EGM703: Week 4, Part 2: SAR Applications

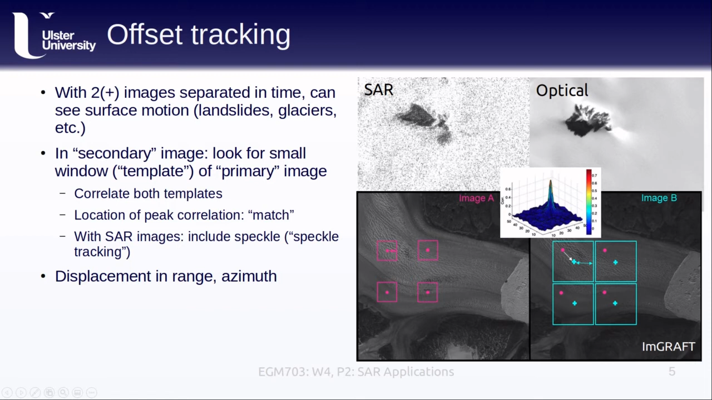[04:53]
In order to transform this to ground coordinates, we have to geocode the offsets using a DEM.
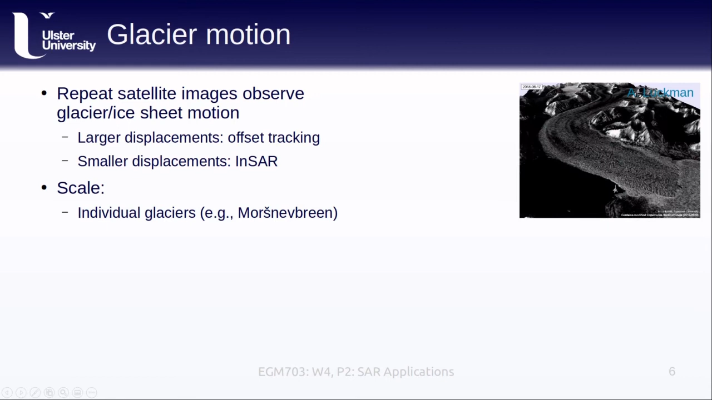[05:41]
and we can see that as the glacier starts to move faster, the surface becomes much brighter. This happens because the speed up actually causes the glacier to pull apart and crack, forming crevasses, which makes it even easier for us to observe the motion from space. We can also observe motion on the scale of ice sheets, like this velocity map for Antarctica from the National Snow and Ice Data Center. You can see how the scale varies from only a few meters per year all the way up to over a thousand meters per year near the coasts. To be able to map both slow-moving and fast-moving regions, we have to combine approaches like INSAR or offset tracking.
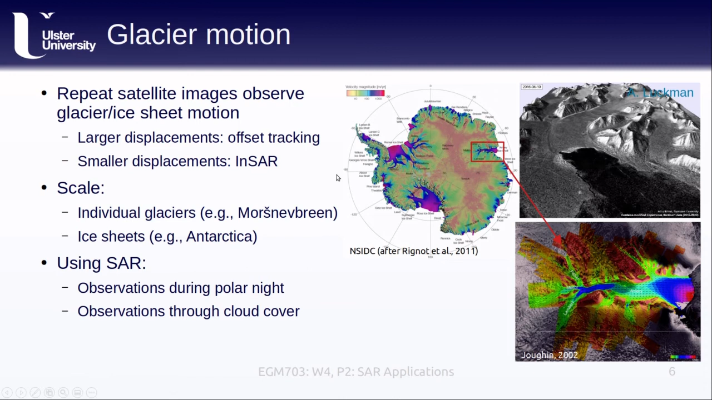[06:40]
which is especially useful when we're studying glaciers that are located either at the poles or in very cloudy regions. In addition to changing the spectral reflectance of water,